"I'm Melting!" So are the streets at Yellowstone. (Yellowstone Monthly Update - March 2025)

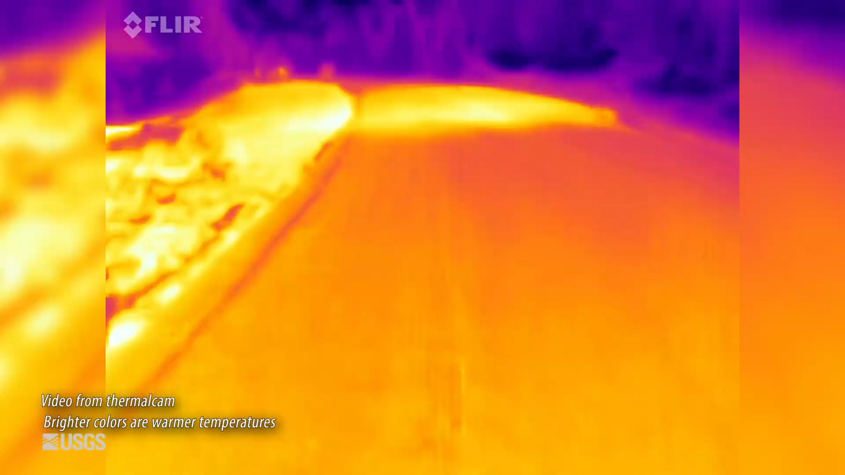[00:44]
So a lot of this road has to pass boiling ground and that's just not a good thing for asphalt.